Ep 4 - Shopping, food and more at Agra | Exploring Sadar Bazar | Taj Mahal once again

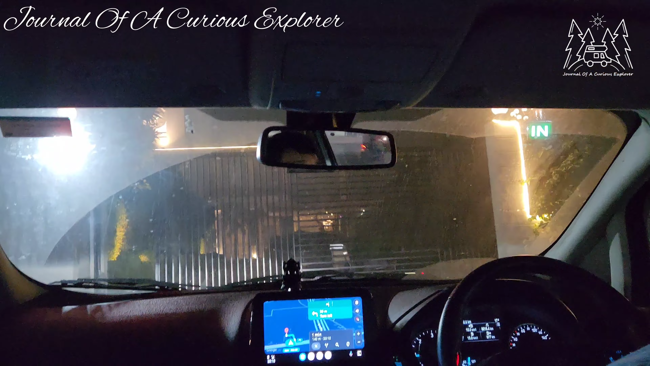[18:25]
Checking out the offerings and then around dinner time we headed back to the hotel which was about 5 kilometers away.